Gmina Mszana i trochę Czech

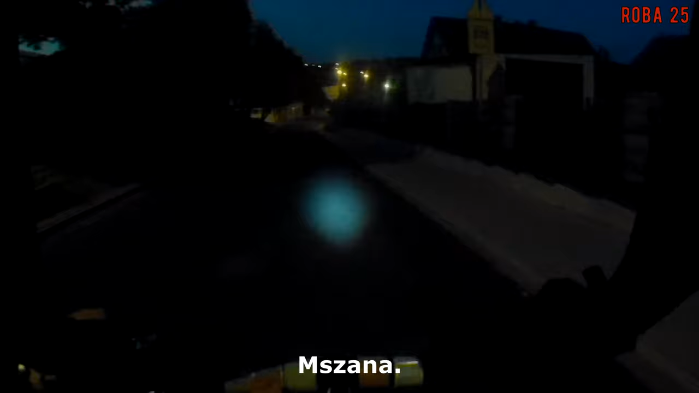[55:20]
do Połomi. Mam nadzieję, że moje przypuszczenia o jego znakowaniu się sprawdzą.
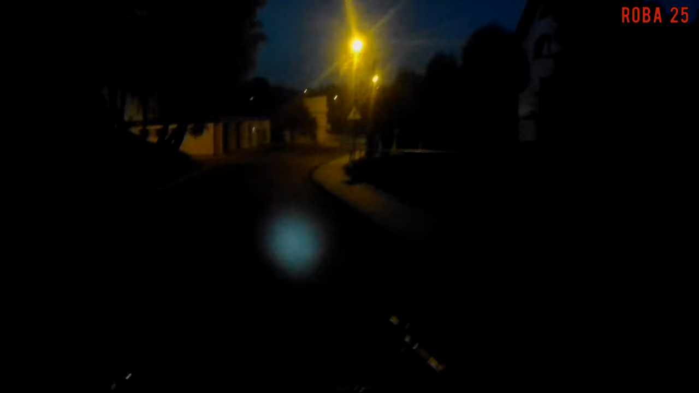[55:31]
Mszanej się jedzie po takim chodniku koło głównej drogi, ale jak widzicie, ruch na tej drodze piorunowaty,
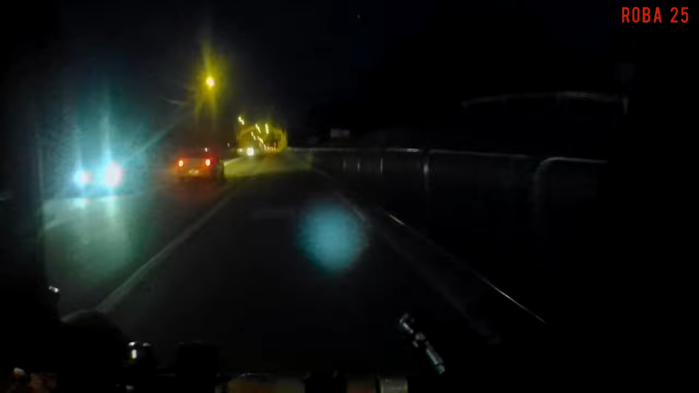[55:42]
a ludzie wracają tutaj się z Wisły, z gór, bo piękno, niedziela była, ciepło.
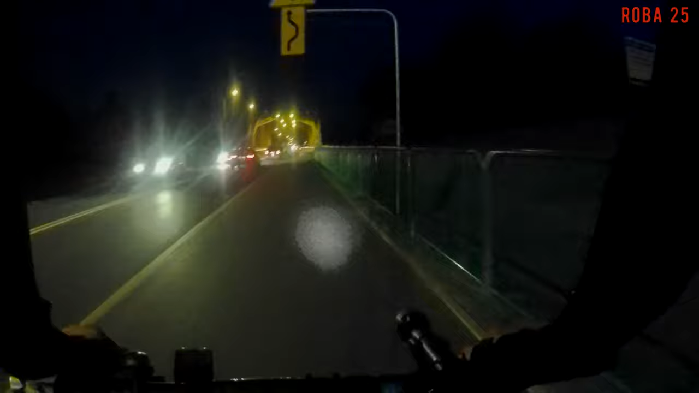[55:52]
Także no, jadymy dalej, a oznakowanie jest w miarę ok. Ja, no to ginał, że przejechał ten czarny szlak, rzeczywiście on jest oznakowany dobrze.